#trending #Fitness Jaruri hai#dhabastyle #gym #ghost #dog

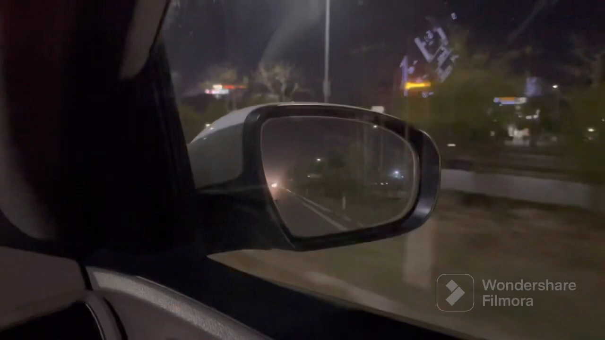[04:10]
काम दंदा भी चुरूरी है वही है देखो yas या लाइट देखो यार रोड के दोनों तरफ देखो यार गजब के मार्केट बनगे वाई शोरोम ही शोरोम बनगे यार अल्टिमेट